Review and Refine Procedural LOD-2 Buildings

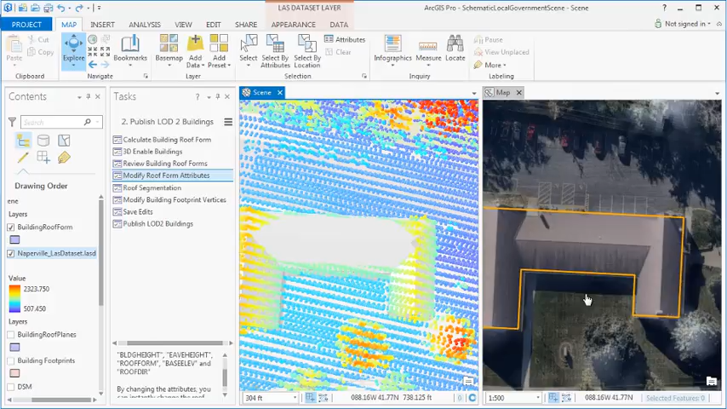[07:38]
ridge height without changing them all so we'll have to segment this building so
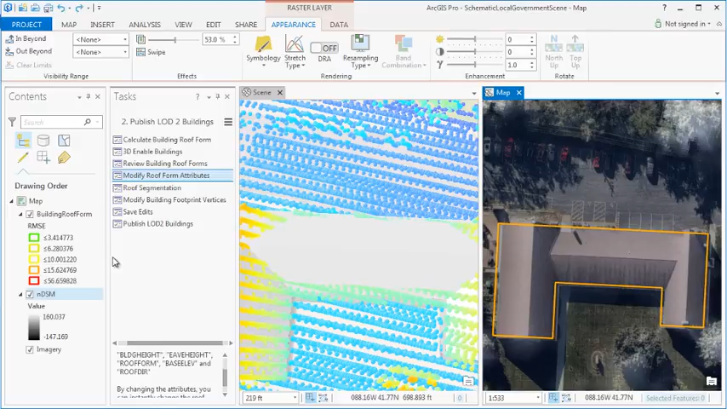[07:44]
we can go to our roof segmentation task step and split this building along into three rectangular building parts so we can model those roofs independently of one another
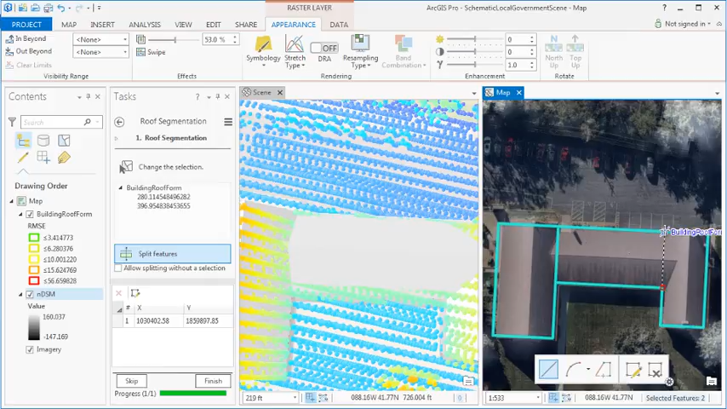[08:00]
now once we're done with that we can start editing the attributes of these features to align them with the lidar first we'll have to adjust the
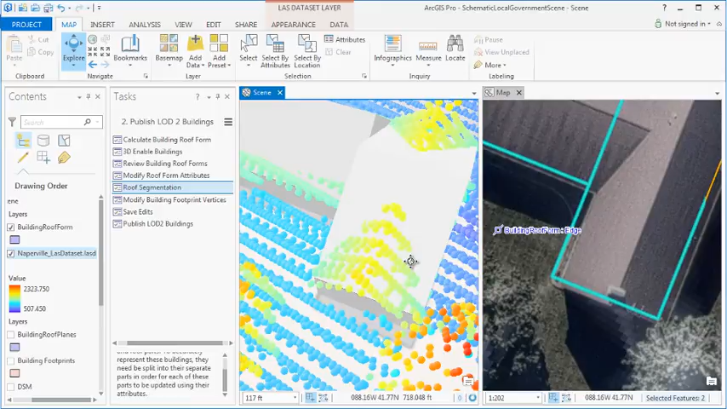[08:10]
ridge direction of this building on the right here as it got changed when we were when we were updating select that go to modify roof form attributes and change that roof direction adjust field to one see that aligning now we have to bring
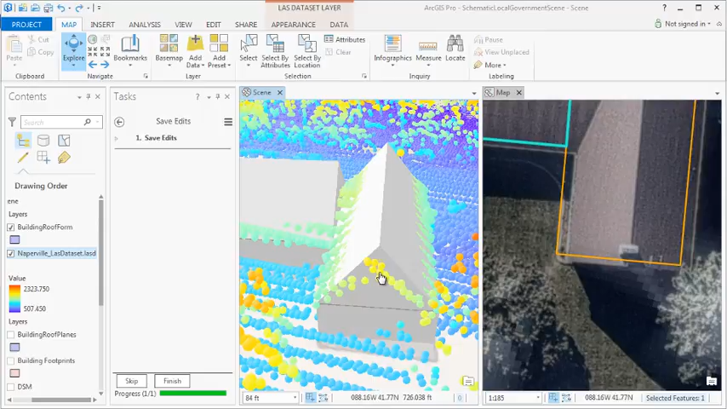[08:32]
the ridge back down to the elevation so got a 726 foot elevation ridge so subtract
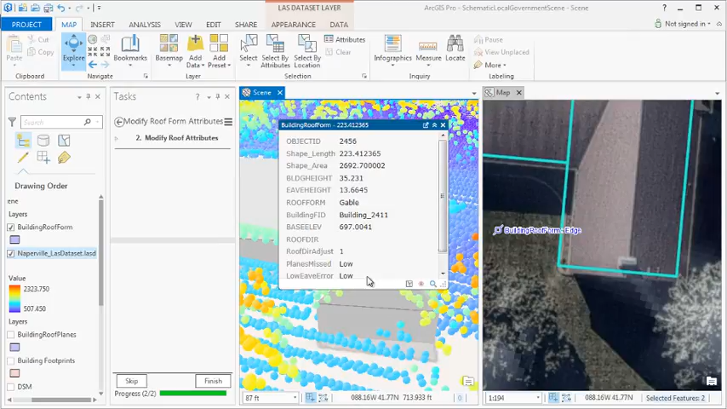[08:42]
the 697 of the base elevation barimat and we have a 29 foot ridge so we update that
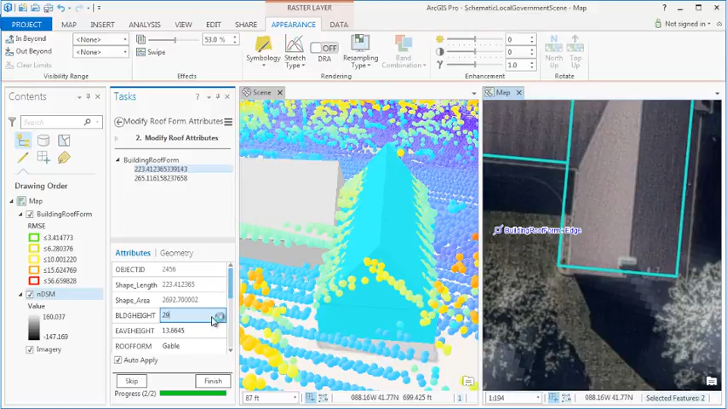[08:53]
in the roof attributes and see that being modeled down to that ridge now we can do the same for this middle section that is
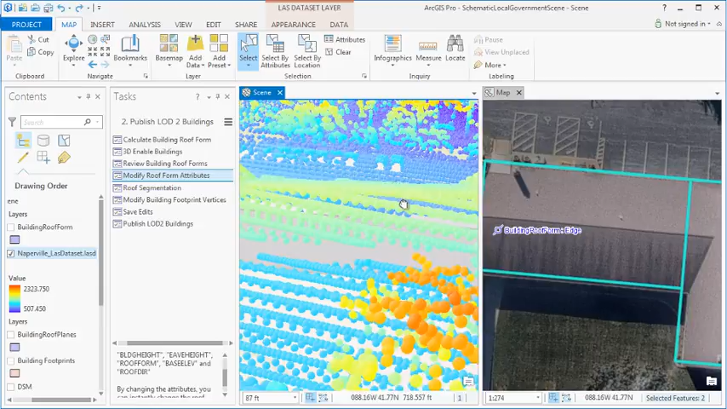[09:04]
a good bit lower to identify a point that's along that ridge
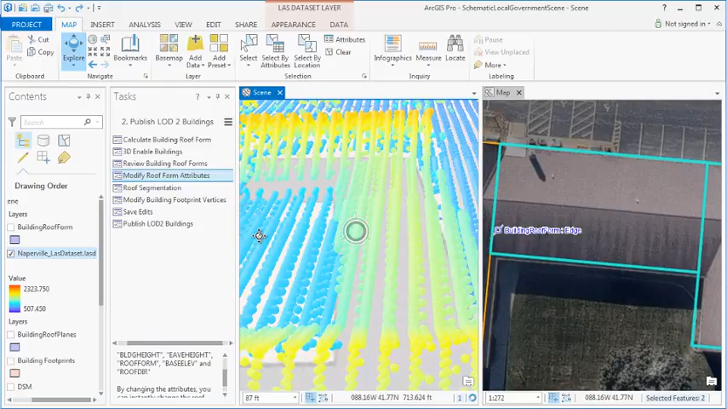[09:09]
that looks like a good one that's at 718
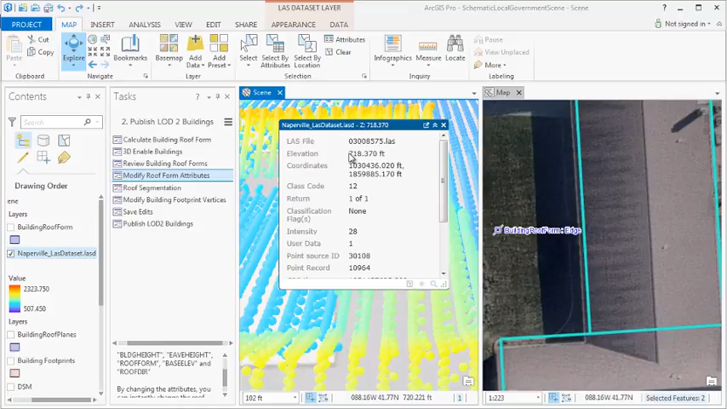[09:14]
feet now we can recall that our base elevation for the building was 697 feet and that gives us a ridge height of 21 feet so we can add that into the building height field hit finish and see that line up
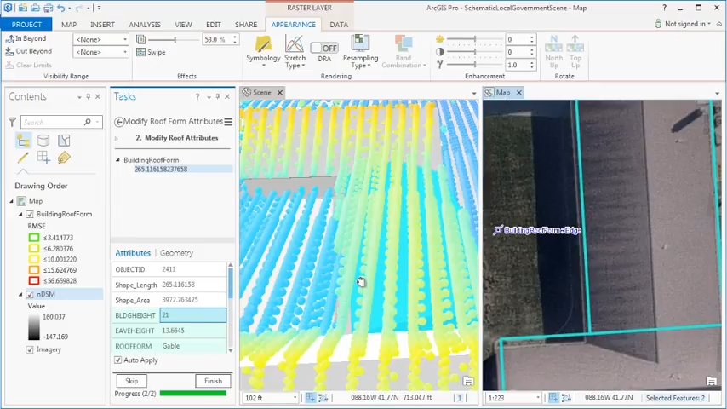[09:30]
with the lidar there now we have our separate building parts represented but instead
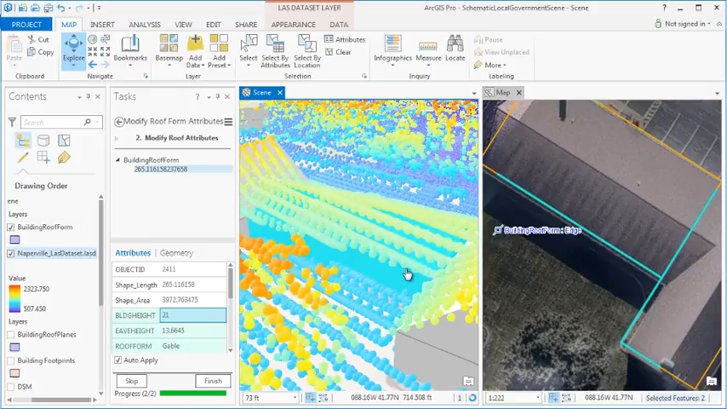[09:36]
of resembling one complex roof form they more resemble three different buildings with simple